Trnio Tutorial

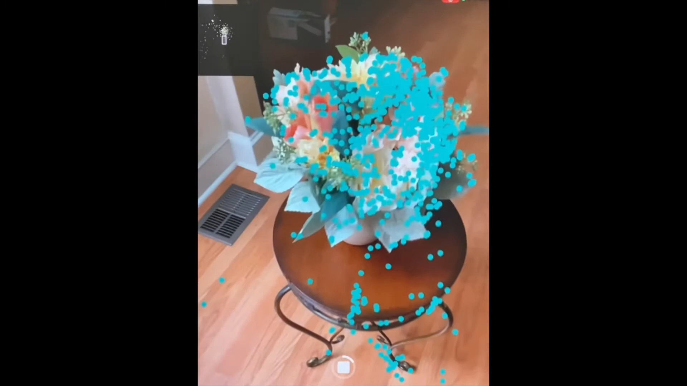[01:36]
Once you are finished, it will assemble your individual points into a 3D scan.
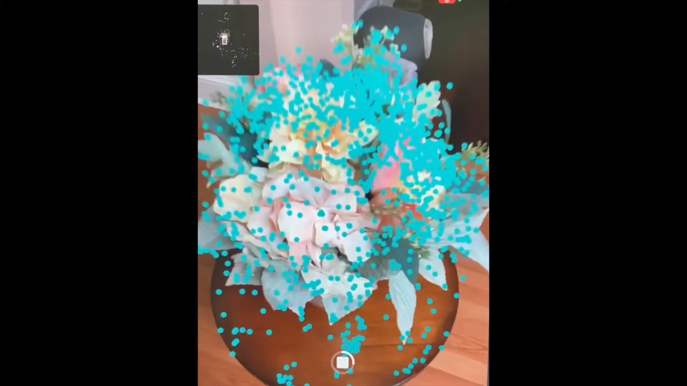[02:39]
Make sure your object is alone on the surface you are trying to scan.
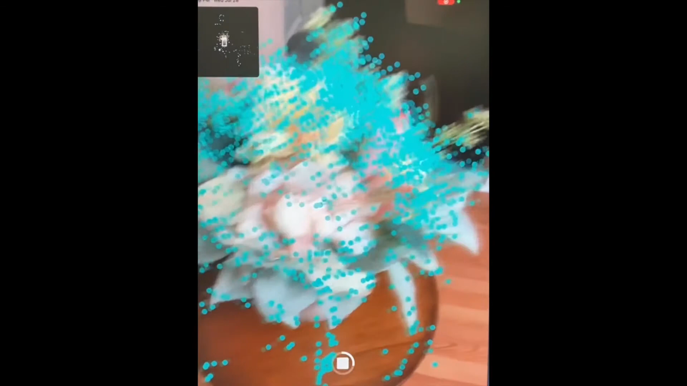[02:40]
The slower you move, the better the scan.
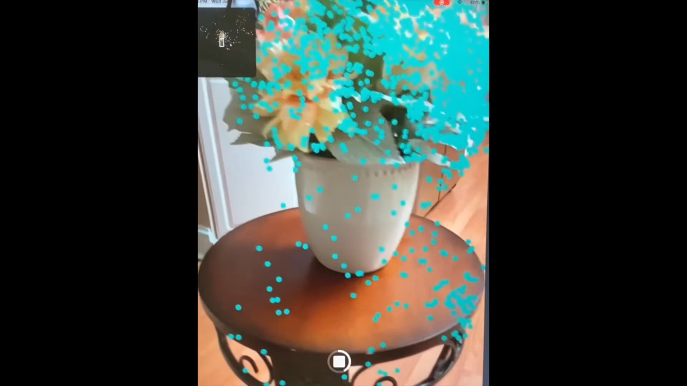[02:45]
For Photo Import, try and take a photo every 5 degrees as you are circling.
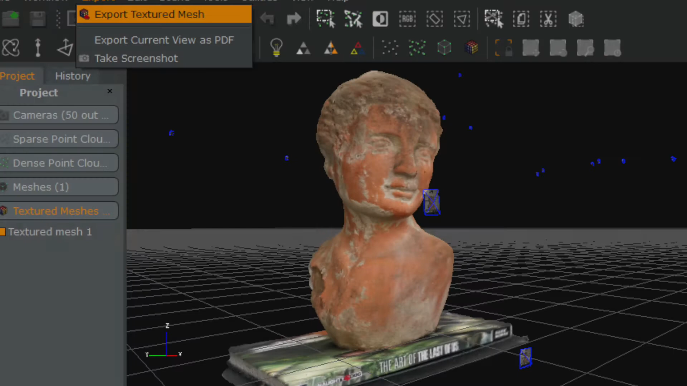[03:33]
Now that you have finished your scan, you can upload into a 3D rendering software like Mesh Mixer or Blender to make any edits or touch-ups.